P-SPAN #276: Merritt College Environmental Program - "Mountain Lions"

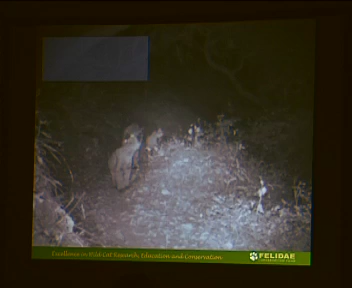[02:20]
Again, the kittens, this is the family group, mom with her three kittens now.
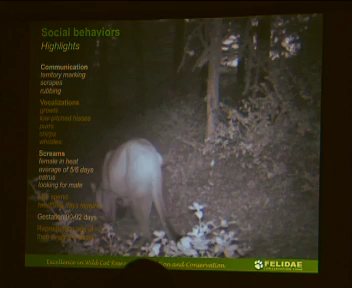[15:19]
These guys, they communicate a lot with each other.
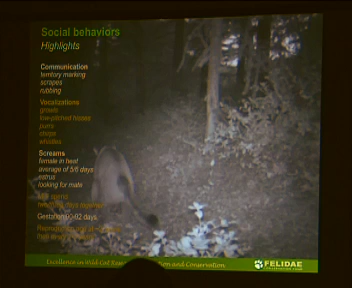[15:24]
And this territory marking, this is a scrape. So he's taking his two hind legs and rubbing them in the ground and urinating in that.
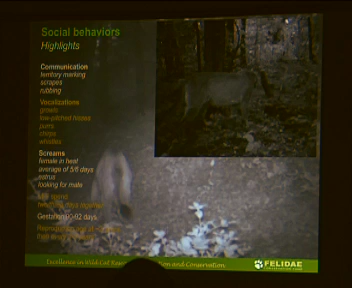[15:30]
And this other one up at the top of the screen is he's rubbing on something.
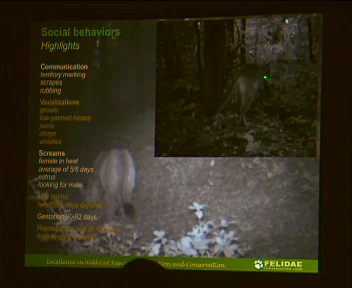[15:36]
So they'll deposit their scent. And these are a couple of the ways they communicate with each other in their territory.
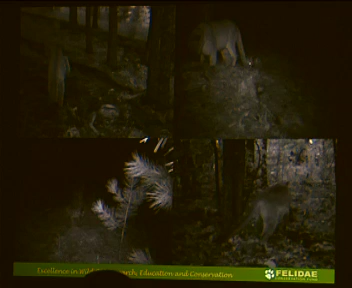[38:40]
It's just, you know, very playful, the cubs are. And then this cat, again, you saw this, is rubbing.